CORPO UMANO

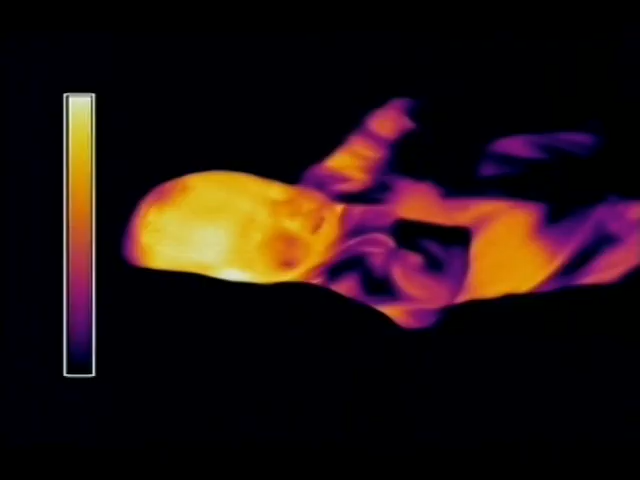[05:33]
La temperatura corporea del bambino si sta abbassando.
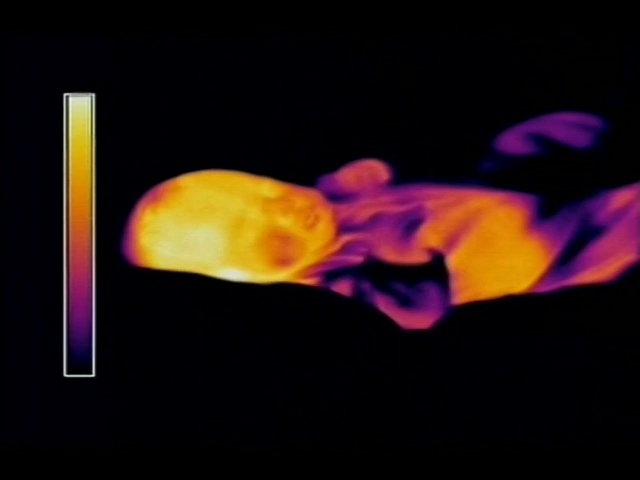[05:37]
Le zone gialle mostrano i cali termici più consistenti.